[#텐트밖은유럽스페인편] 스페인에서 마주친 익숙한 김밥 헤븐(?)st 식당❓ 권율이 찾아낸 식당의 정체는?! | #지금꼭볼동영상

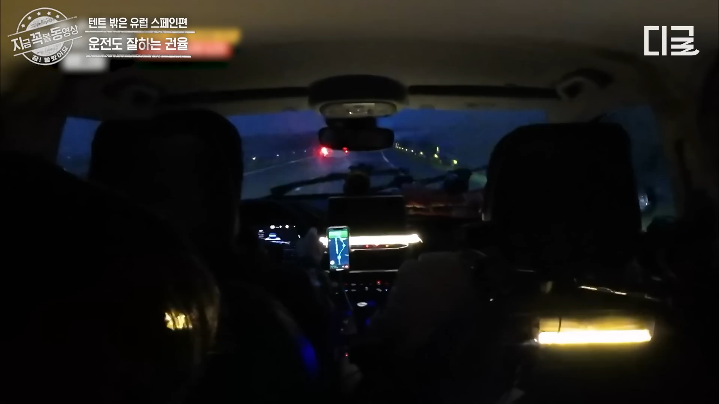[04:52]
어우, 너무 어둡다. 어? 너무 어두워.
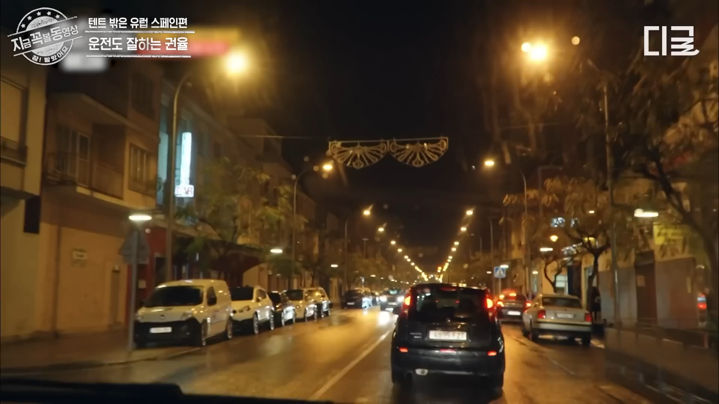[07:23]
살짝 우회전, 여기서 우회전인 겁니다. 오케이. 우회전, 여기 주유소인데.